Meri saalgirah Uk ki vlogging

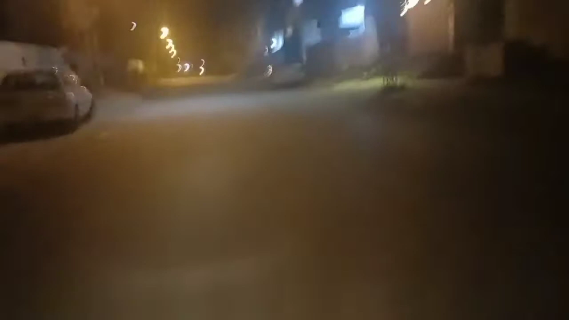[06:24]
रात का ये एक बज रहा और रोड देखो कैसा खाली लगे पड़े। हम जा रहे हैं अभी चपातियाँ लेने, चपाती देखते हमें मिलती है या नहीं, तो मिलते हैं आपको अभी चपाती और ये दाल उठाने के बाद देखते हैं उसके बाद।